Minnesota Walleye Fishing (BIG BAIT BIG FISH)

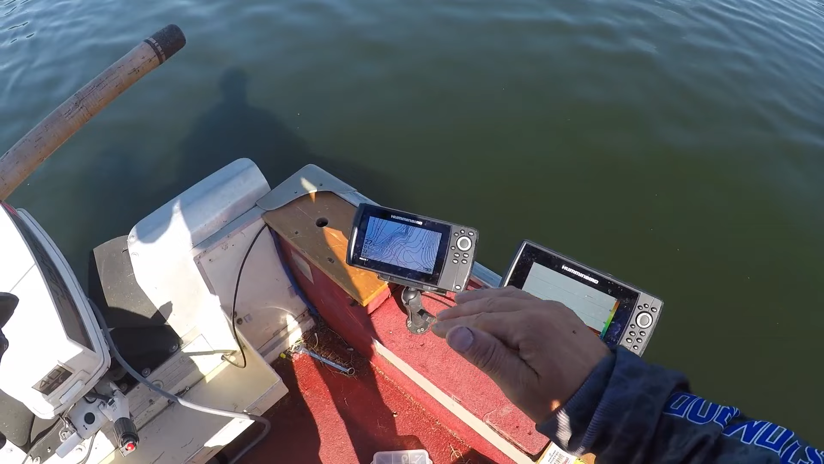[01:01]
um there's just a point that comes out and it drops off on all sides of this point and there's actually fish right on the break and there's also fish all over the tip this point so we're gonna drag these redtail or these uh creek chubs around and see what happens guys see that my see my rod
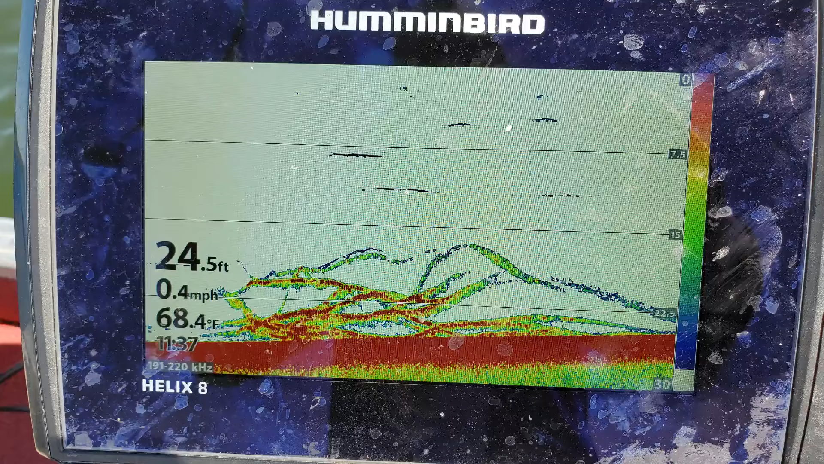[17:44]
On screen: depth 24.5 ft, water 68.4°F, speed 0.4 mph
They were piled up on the back side of that point. I mean, I was dropping and catching drop. I don't think I went, you know, more than 10 minutes without a bite this whole time.